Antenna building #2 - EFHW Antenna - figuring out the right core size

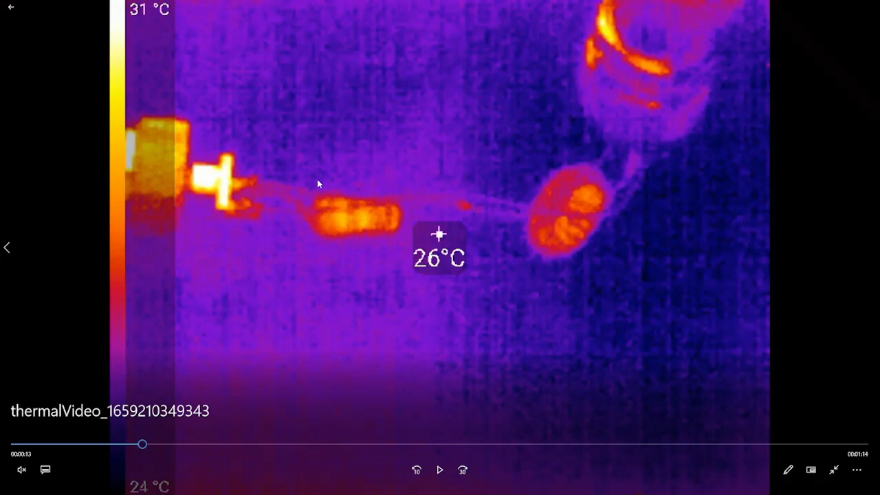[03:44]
On screen: spot 26°C, scale top 31°C, scale bottom 24°C
I inserted 5 watts here. And on this side is my power meter attached to a dummy load. And I transmitted into that.
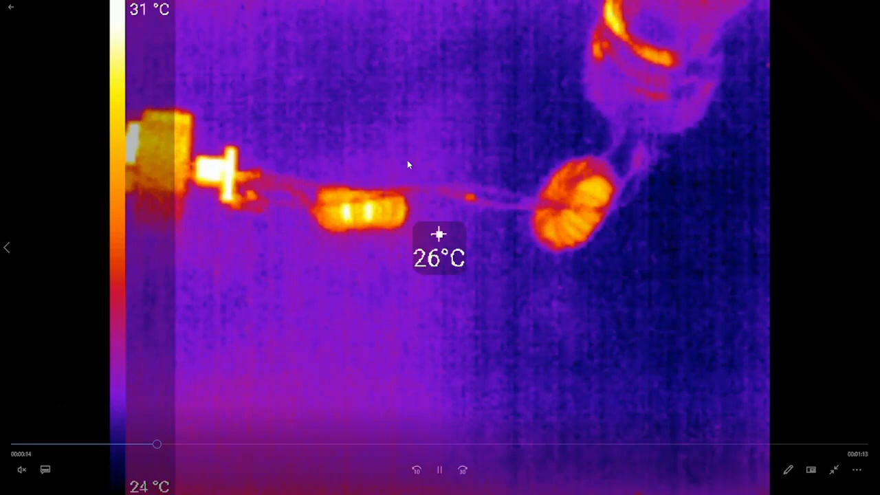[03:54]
On screen: spot 26°C, scale top 31°C, scale bottom 24°C
And as you can see, the core heated up. Those are the two FT37-43 toroids.
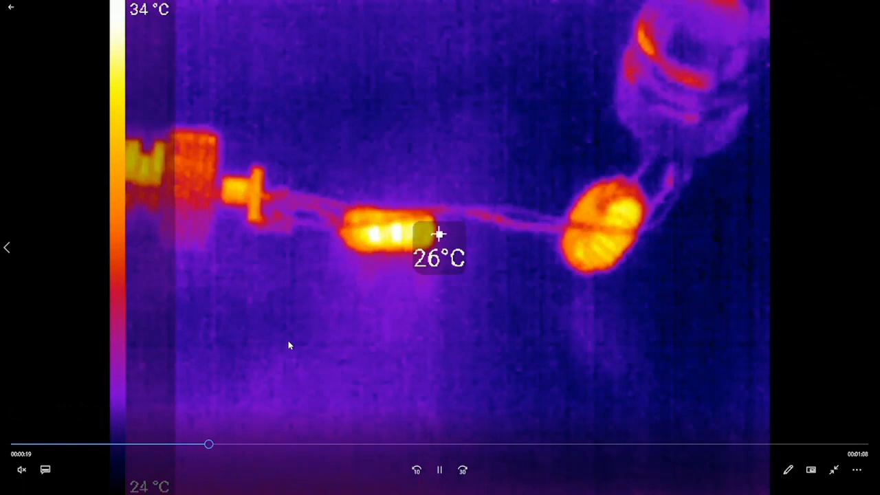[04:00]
On screen: spot 26°C, scale top 34°C, scale bottom 24°C
And this was quite impressive. So, I'm going to show that to you.
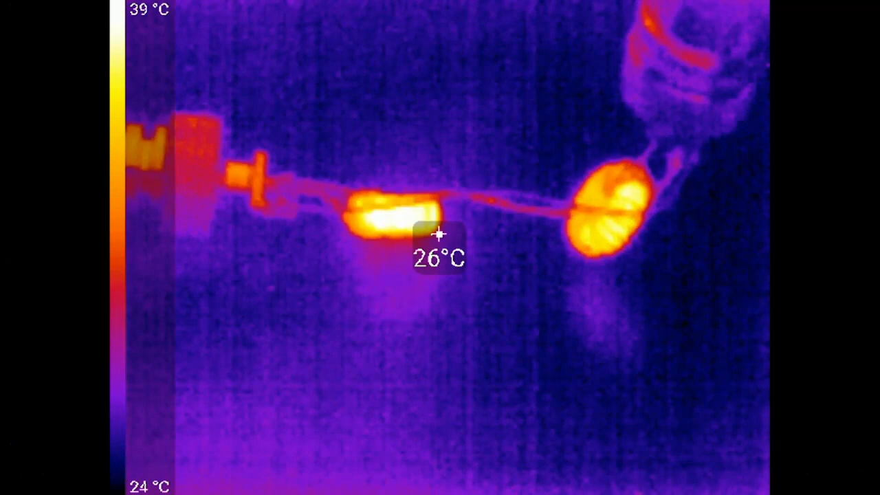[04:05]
On screen: spot 26°C, scale top 39°C, scale bottom 24°C
By the way, those videos would be with audio, but the quality is very bad. So, I'm talking over it. You can see here, the core temperature has already reached 48 degrees. I'm doing for comparison.
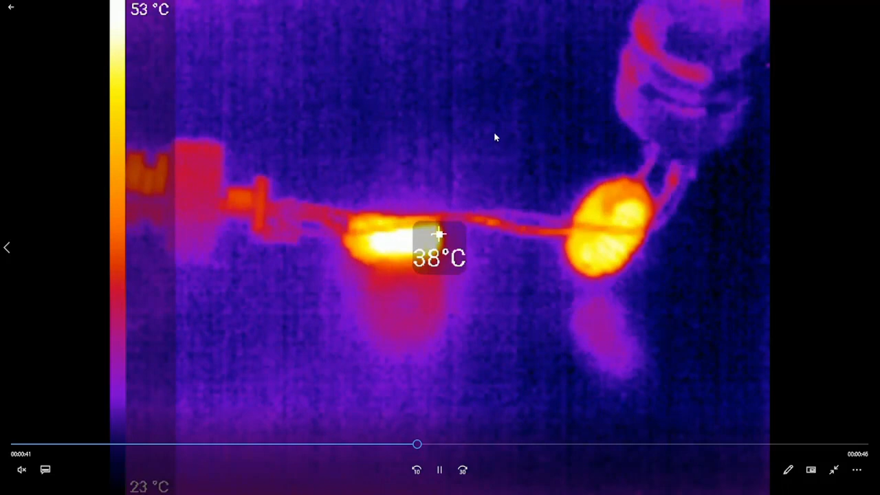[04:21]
On screen: spot 38°C, scale top 53°C
Every course I compared with one minute constant key down in CW. And after that, I measured the temperature difference
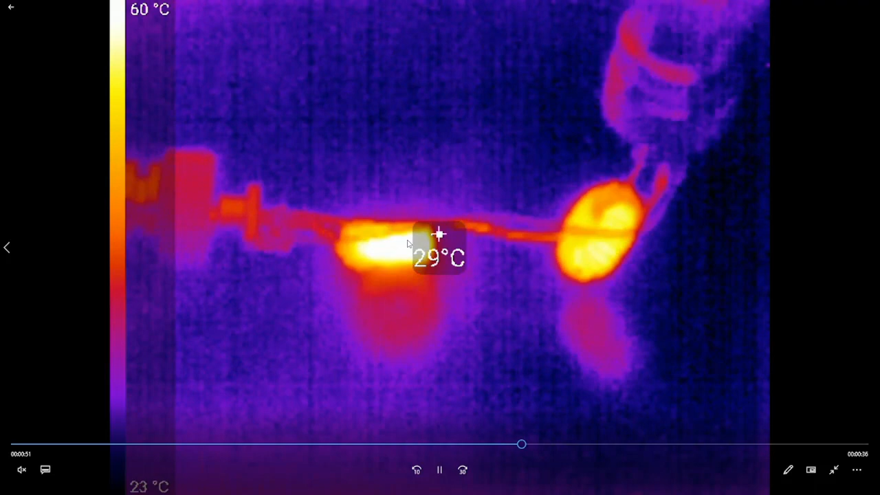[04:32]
On screen: spot 29°C, scale top 60°C, scale bottom 23°C
or wrote down the temperature difference from the beginning to the end. And what output power came in and compared that to the input power I had.
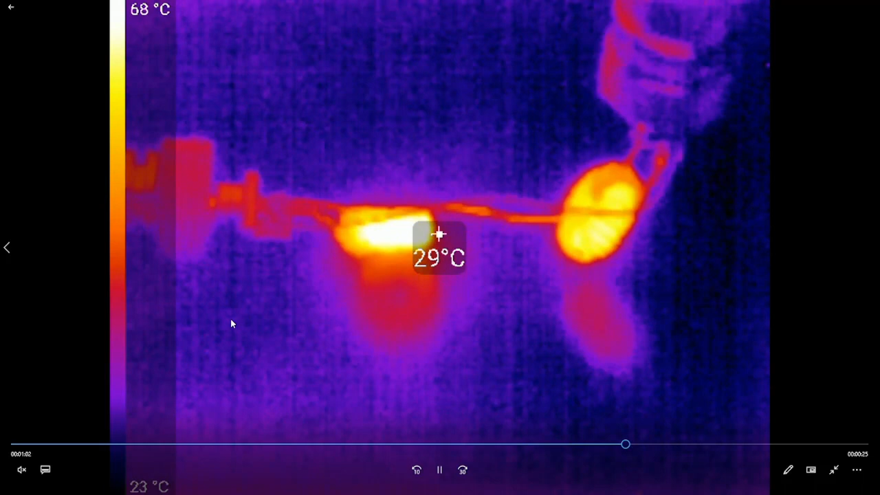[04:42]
On screen: spot 29°C, scale top 68°C, scale bottom 23°C
So, I could calculate or compare the decibels and compare that to the nanoVNA measurement.
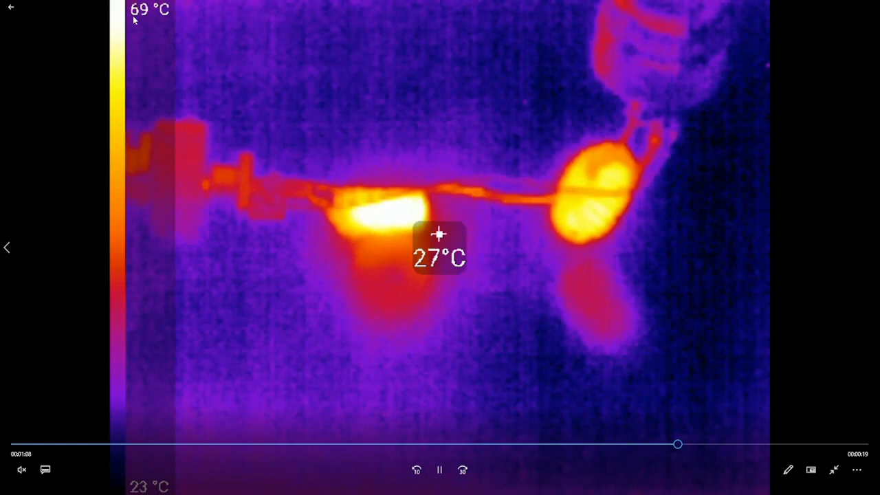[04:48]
On screen: spot 27°C, scale top 69°C, scale bottom 23°C
As you see here, 72 degrees Celsius, 73 degrees Celsius, 75 degrees.
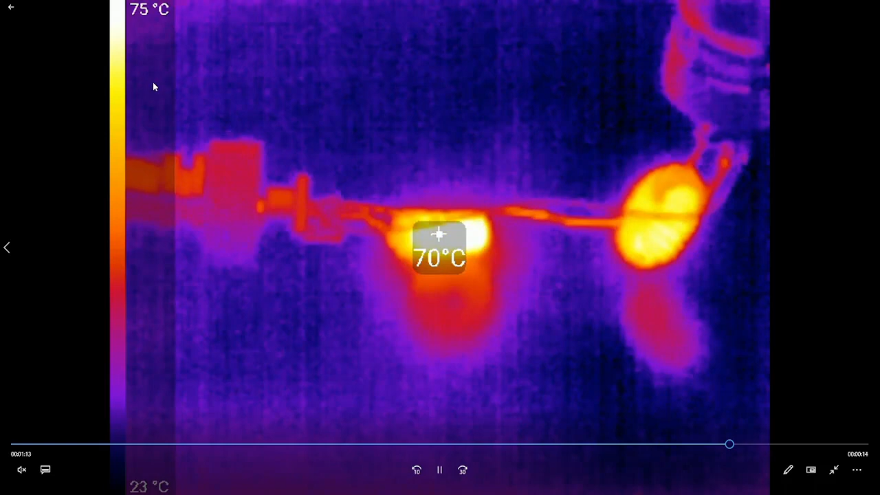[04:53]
On screen: spot 70°C, scale top 75°C, scale bottom 23°C
So, they heat up really extreme.
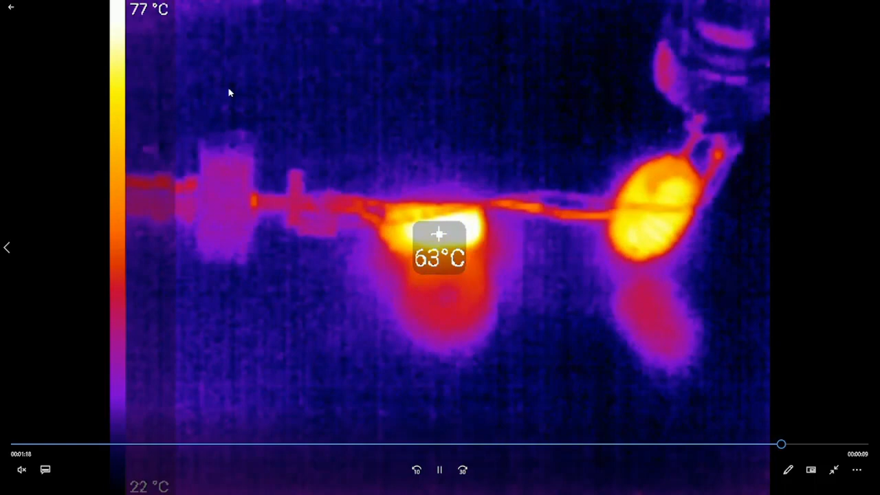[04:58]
On screen: spot 63°C, scale top 77°C, scale bottom 22°C
And just to mention that, 78 degrees Celsius now. And just to mention that,